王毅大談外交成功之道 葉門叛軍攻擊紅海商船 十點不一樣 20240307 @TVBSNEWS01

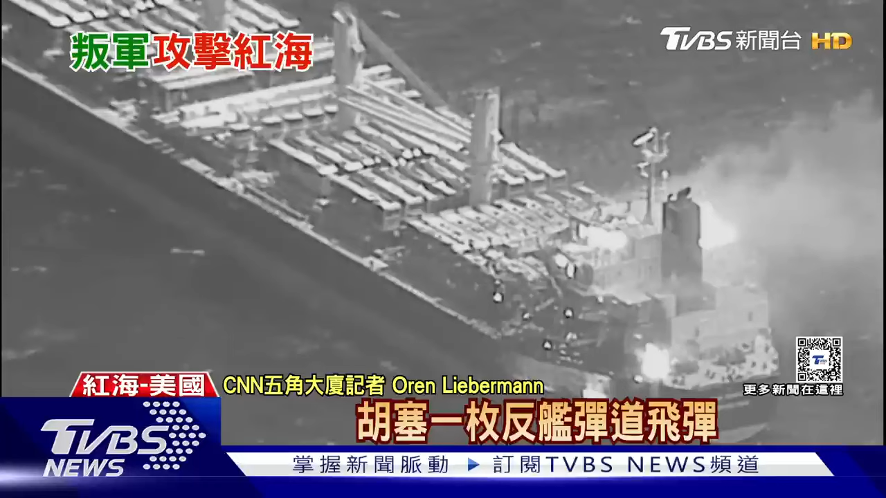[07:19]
周三又有一艘国际商船遭到胡塞叛军攻击酿成三死四伤成为红海危机以来最致命的一起事件